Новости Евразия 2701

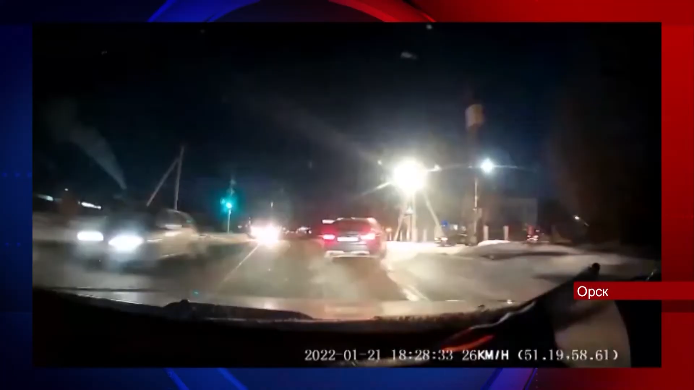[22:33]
На нем нет самого момента ДТП, но видно, как парень начинает переходить проезжую часть. Как утверждают наши собеседницы, судя по этому ролику, он находится как раз на пешеходном переходе. Но есть и другая, более качественная запись. Ее в нашем распоряжении, к сожалению, нет. Она уже абсолютно точно подтверждает слова друзей погибшего.